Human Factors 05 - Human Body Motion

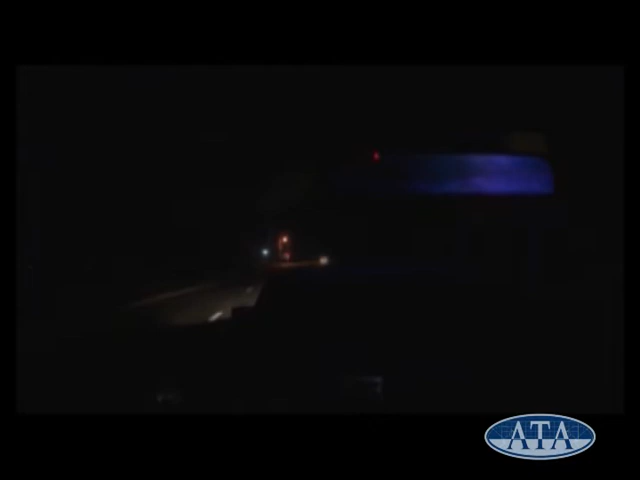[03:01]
A driver's perspective drive-thru showed obstacles on the vehicle's hood that prevented the driver from clearly seeing the pedestrian. a regression, a driver's perspective, a measure of a safety, and a-bound capability. You